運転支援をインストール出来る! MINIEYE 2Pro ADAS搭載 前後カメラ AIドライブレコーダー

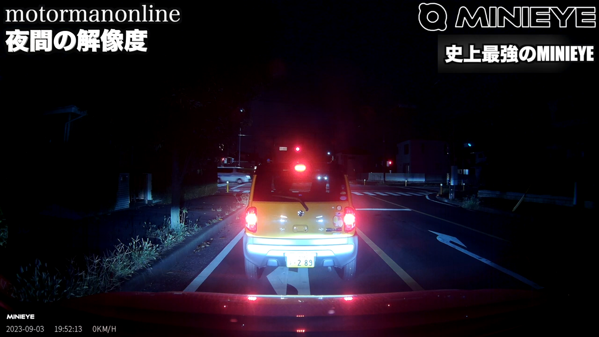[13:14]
今前に車止まってますけれども割と白飛びが気になるかなというぐらいナンバーの認識が少ししにくい部分があるかなと思いますまた周囲の状況なんですけれども黒潰れがやはりちょっと気になるかなということでこの車の周囲は割と見えてるんですけれどもさらに外側の歩道の方とかそういったところがやはり少しクロスブレが多いのかなという気がするかなと思います